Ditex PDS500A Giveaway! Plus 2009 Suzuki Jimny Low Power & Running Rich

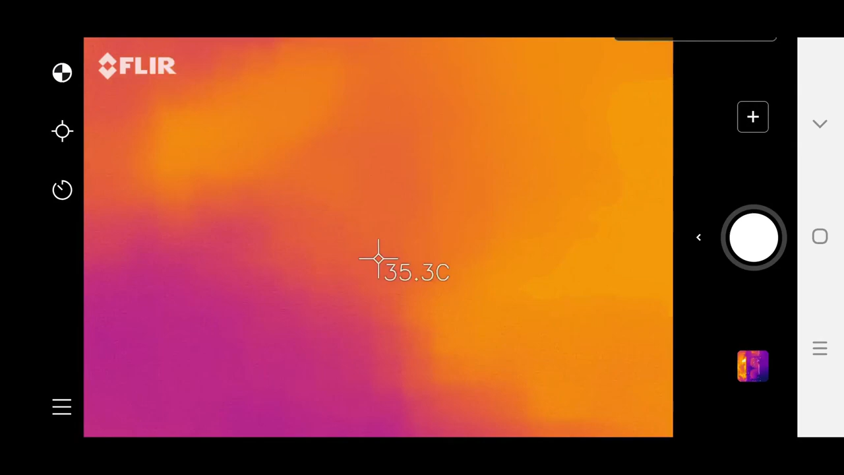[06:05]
On screen: spot 35.3°C
there's the front of the pipe still hopefully you can uh
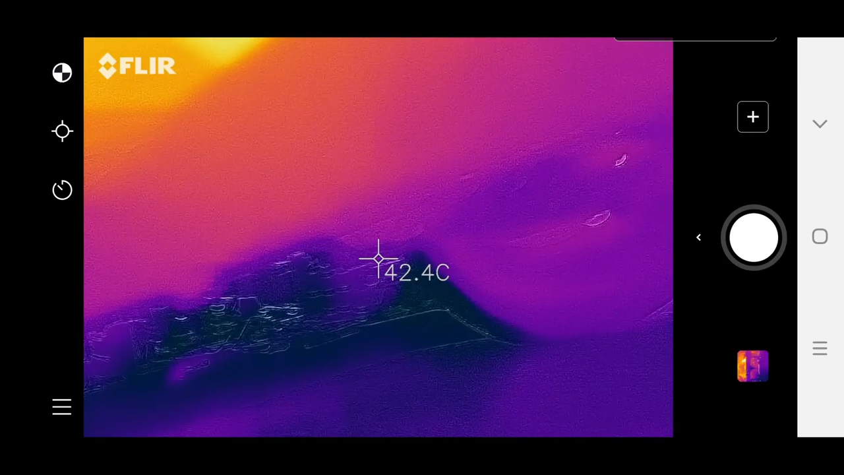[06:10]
On screen: spot 42.4°C
you can see that pipe going through there
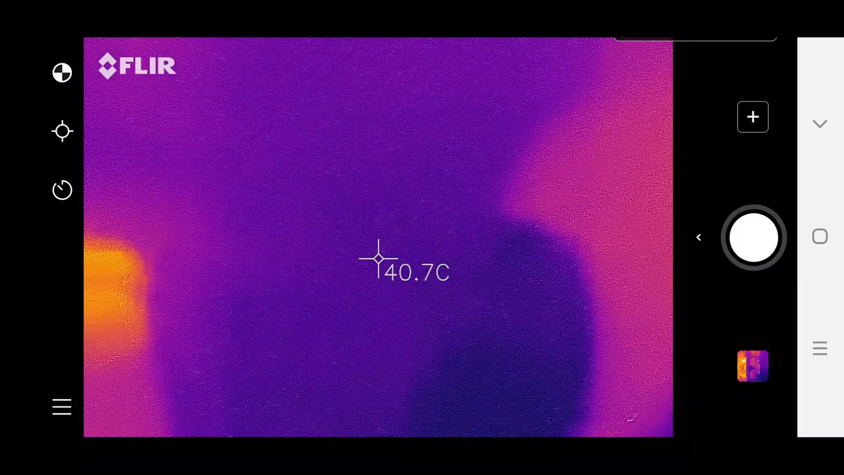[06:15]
On screen: spot 40.7°C
if we look at that cat now look at that cat the front of it is 170 ish looks like a dead deadish dark spot in the cat
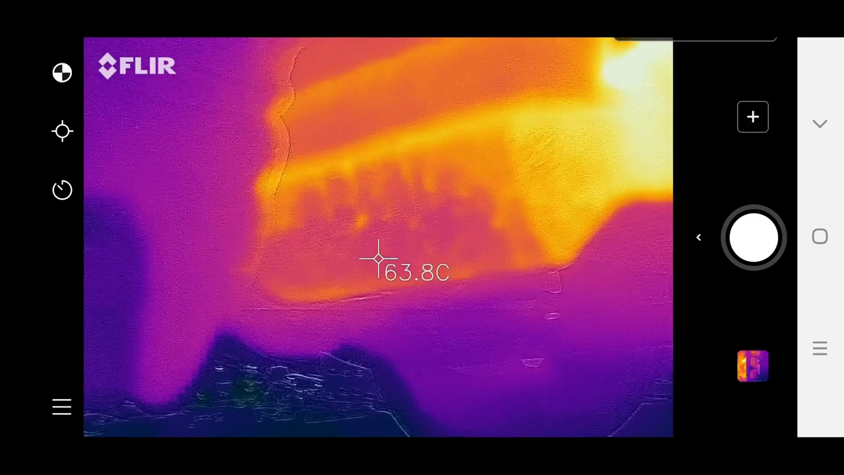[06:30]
On screen: spot 63.8°C
and then obviously if we go back we've still got some hot exhaust going through there so look rough indication there's something funny going on there that should be quite hot also so um you know what let's just get the transducer out and try it out all
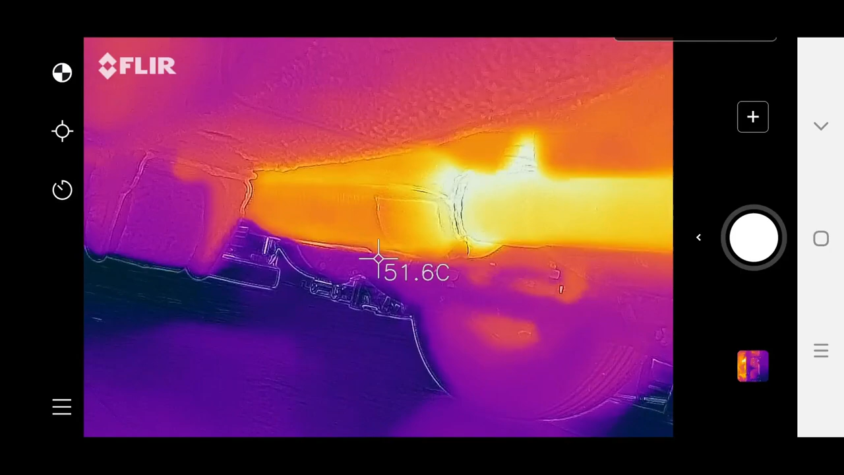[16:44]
On screen: spot 51.6°C
one and the old cat that had the dead spots in it so thermal imager is another handy tool that we can use to prove some issues going on just thought i'd show you for a
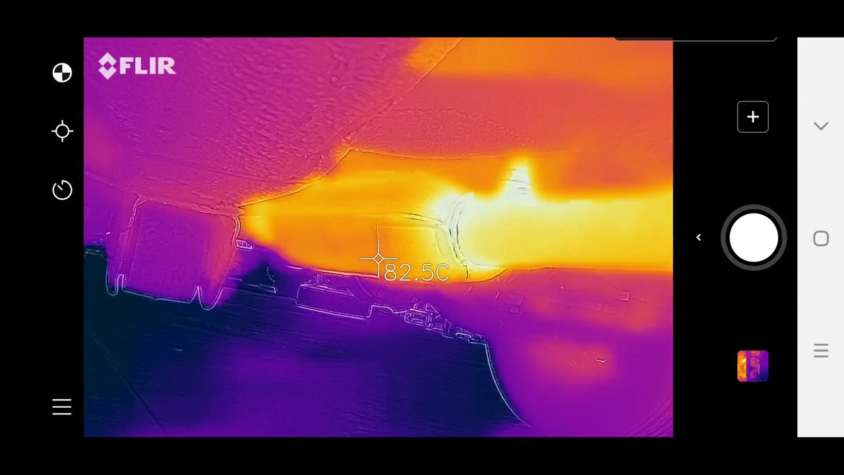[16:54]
On screen: spot 82.5°C
little bit of reference um to see if you compare to other ways of diagnosing blocked exhaust okay so hopefully you can see that but um i've just gone for a drive